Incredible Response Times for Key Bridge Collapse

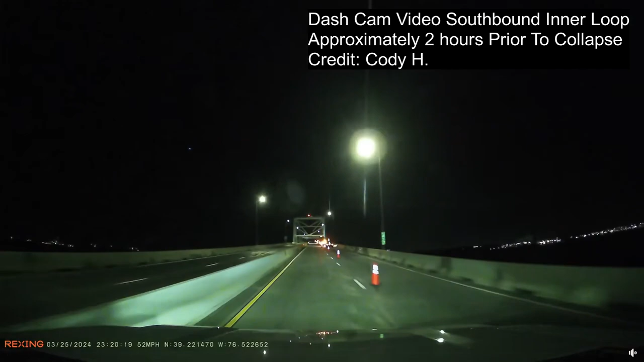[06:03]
Here you can see this car is entering the bridge on the inner loop. So this is a north side, and you can see a car there and then a series of trucks. So, you know, I guess some of these trucks made it off and some of them didn't. I think the ones we see in the video are the ones right here. And there, unfortunately, are the workers that perished.
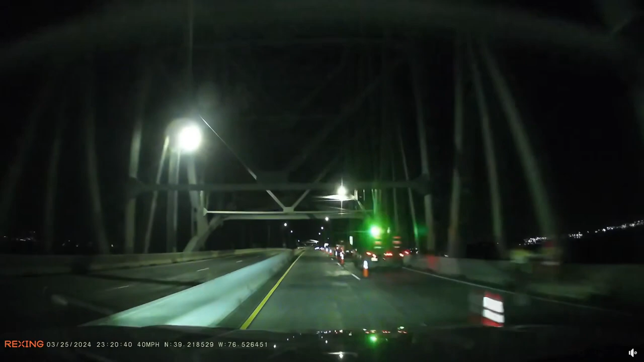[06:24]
It's so sad to see this. But that's what happened. Now, if you listen to that audio, I guess the other thing we realized there is that basically as the bridge is coming down, the officer on the north side is saying very casually, yeah, I'm going to ride up on the bridge and get those workers as soon as I get someone in here to hold traffic for me. So he was not even thinking about putting his life at risk. To go get those workers.
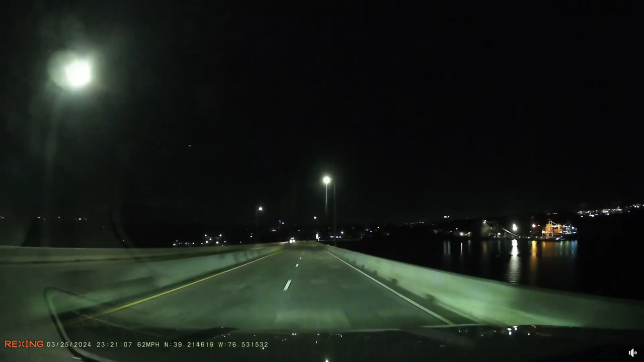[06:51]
So, you know, hats off to that officer. Let's queue there. So, let's see. Well, there you can see. Let's see.